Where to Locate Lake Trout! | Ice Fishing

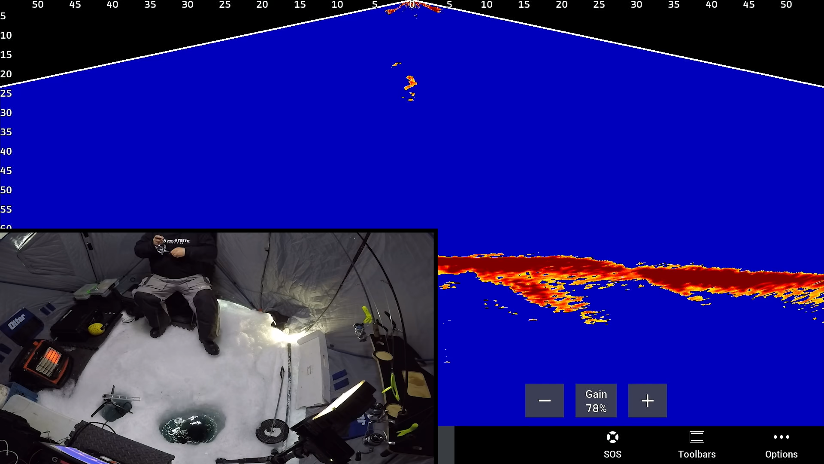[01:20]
Little guy. Just showed up right on the tube. He came down the spine, which is something I'll talk about here in a little bit. Am I going to actually land this one? Got a big tube on. And normally, they'll spit these out right at the hull. Hulled that one.
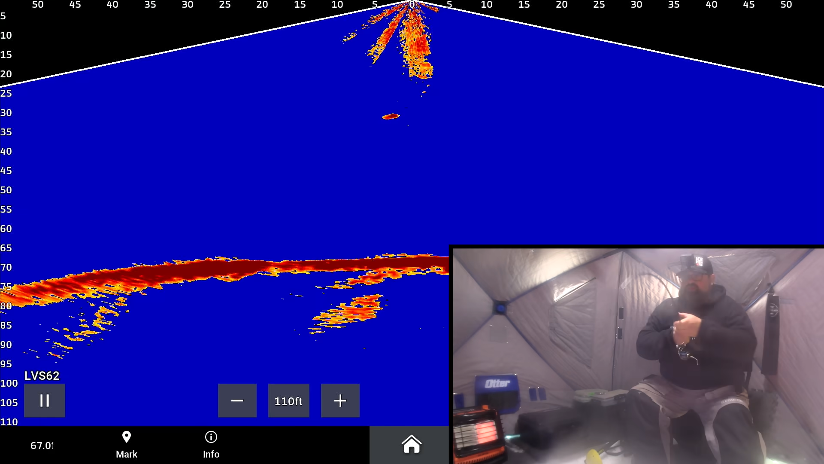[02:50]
He wasn't giving. He wasn't giving. So I just had to give it a little bit. Okay. Got him down there at 30 feet. We'll probably kick his butt pretty quick. I'm thinking. Because it's a medium. Nice. That camera is foggy. Foggy foggy. So I can't really do much with it. Let him run for a minute there. Okay. Oh yeah.
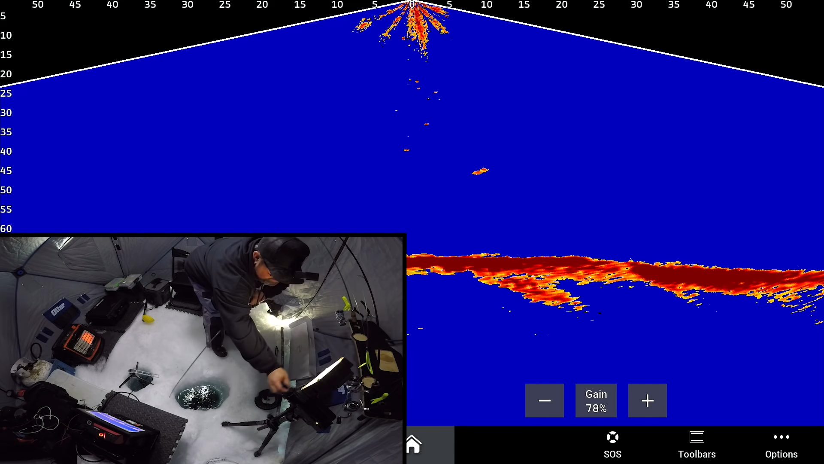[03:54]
To tighten it up when I want to bring him in. But. I'm trying to keep this. Oh. Yeah. Let me run. I'm going to clean this lens here again. I'm trying to keep it going. First thing in the morning when the camera's cold and the shack's warm. It's hard to keep that camera thought out. Okay, buddy. Got you at 30 feet. Feels decent. Like I said, not giant. But definitely nice. Oh, lake trout are the best. Well, this is fish like this.
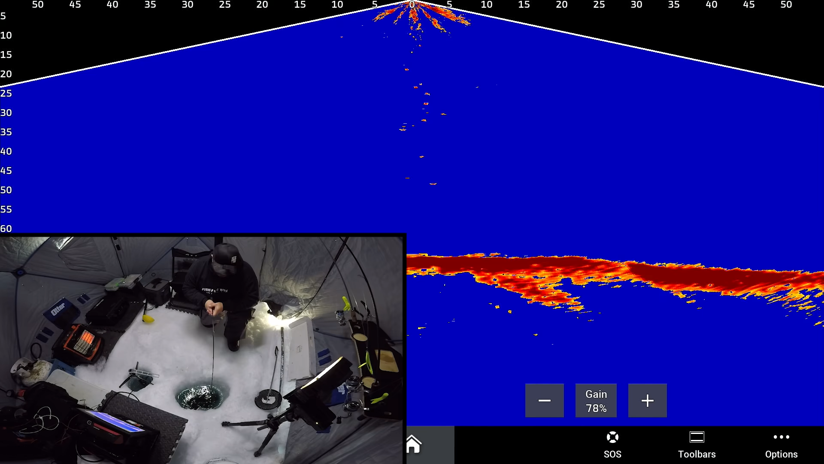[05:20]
They're big and sluggish. Whereas the fish from yesterday like just kicked my butt. 25 feet. This one's just kind of hanging around here. Okay. 20 feet. So cool. They'll tell on live imaging where they are. That camera is foggy.
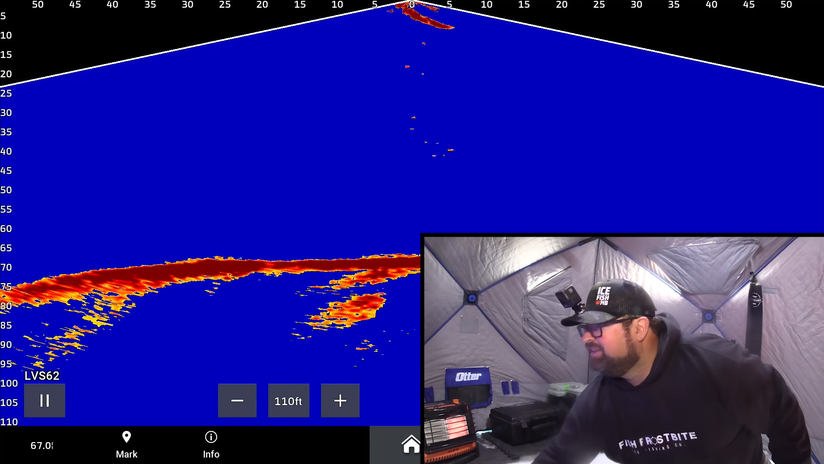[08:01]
And there she goes like a rocket. I'm going to try to follow her. Look at it. She's rocketing. Oh, she's mad. That is awesome.
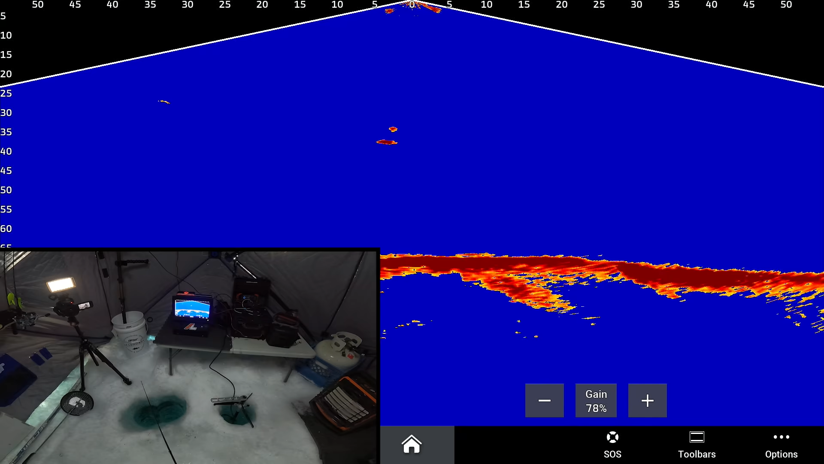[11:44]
I'm a small guy. Small to medium guy. Not a 39-incher, for sure. There's another fish up higher here on the left, too. That one's really high in the water column. Still have the big tube on. Lake trout can be all over the place. Like, all over in the water column. That's why live imaging is so nice. You can really get a better feel for what's going on. But you should never, like, keep your jig always just in one place. You should be reeling up, dropping down, reeling up, dropping down. A lot of times when you're dropping down, that's when those fish, like, especially, like, the bigger ones, will see your bait from a distance.
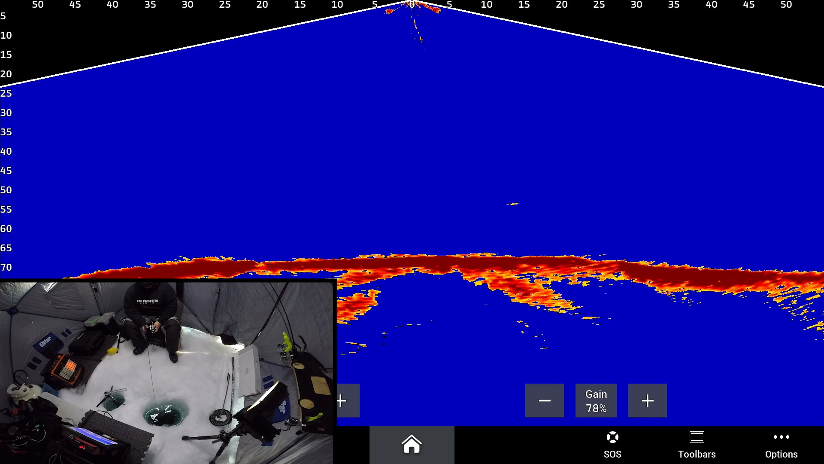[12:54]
It's fluttering out to the side there. There's a fish out there at 40 feet. Spoon's at 15. Bounce it back here to the center. Oh, here comes a fish. Streaking in.
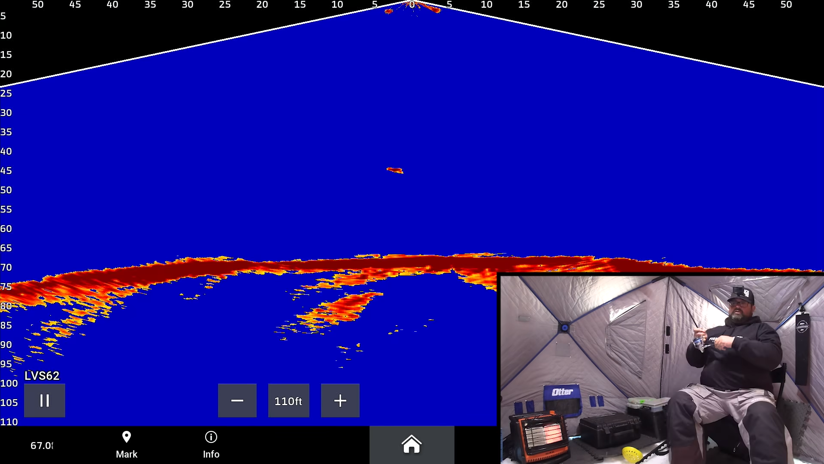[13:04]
Oh, swing and a miss. It's a big hook set for a little fish, Clayton.
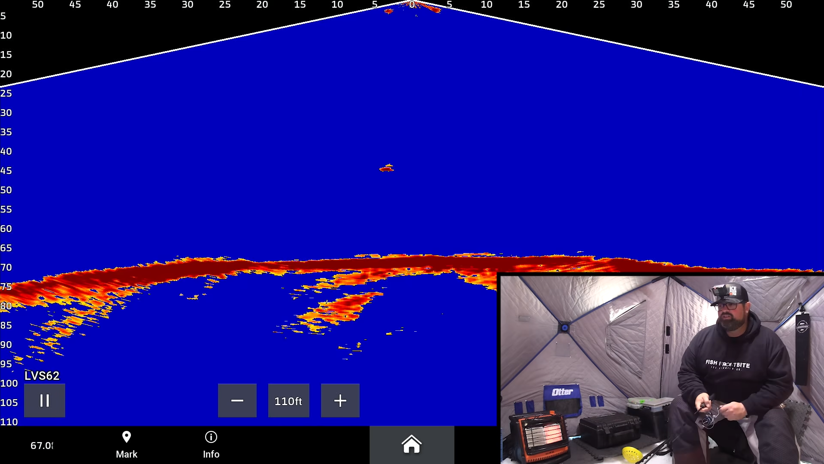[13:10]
Big hook set. Little fish. Rip his lips. Rip his lips. It is important to give a good hook set. The bigger fish, when I come up and they eat, you almost want to wait until they level and even slightly start to turn down a bit.
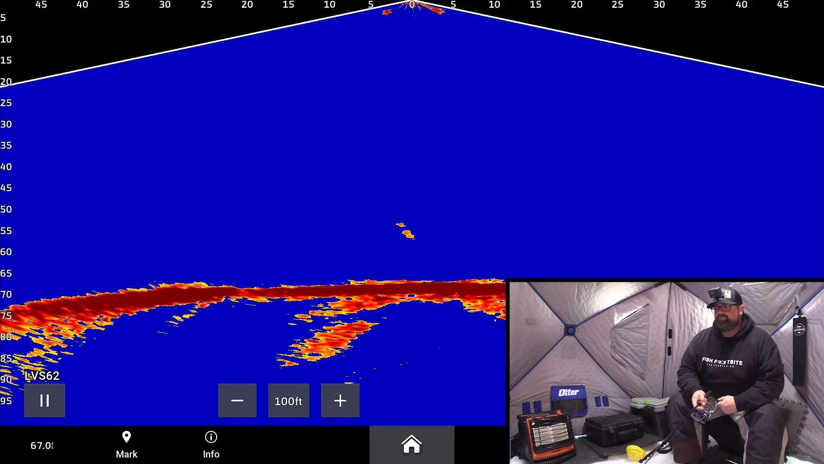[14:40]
Oh, fish just ate it. Fish just dropped it. Come on, little guy. Come on. Come on.